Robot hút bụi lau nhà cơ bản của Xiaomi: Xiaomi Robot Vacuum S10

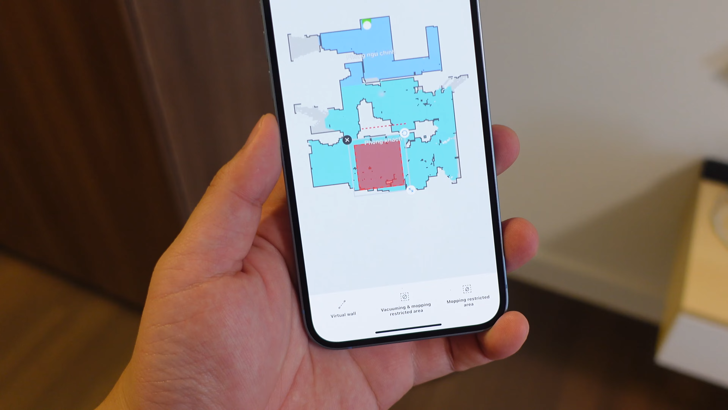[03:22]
Ví dụ như là các bạn có thể vẽ tường ảo, vẽ vùng cấm đi, hẹn giờ cho nó hoạt động.
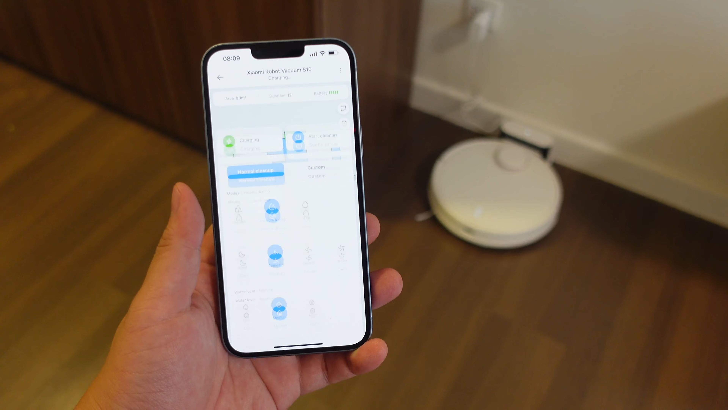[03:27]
Các bạn có thể chỉnh được cái mức lực hút và cái mức độ ướt của dẻ tùy theo ý thích của các bạn.
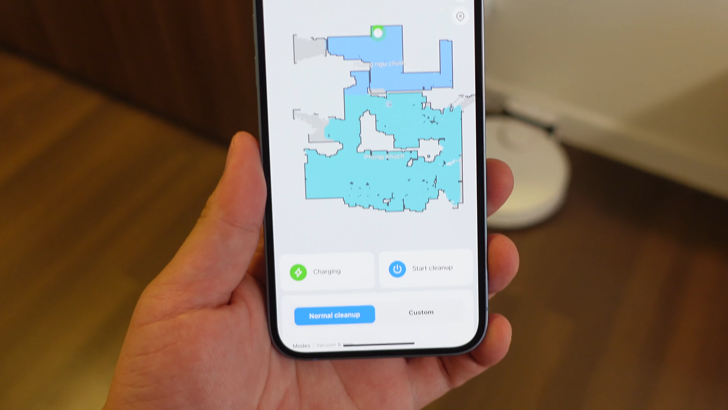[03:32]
Thậm chí với từng phòng khác nhau các bạn có thể xét những cái mức độ làm việc khác nhau tùy theo độ dơ của phòng nữa ha. Những cái tính năng này thì cơ bản rồi.